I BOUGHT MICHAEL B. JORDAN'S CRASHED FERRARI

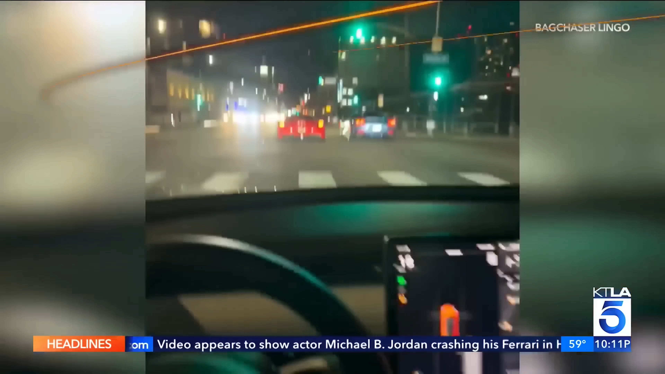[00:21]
A night out in Hollywood ends in a crash when Creed actor Michael B. Jordan wrecks his $400,000 Ferrari on Sunset Boulevard.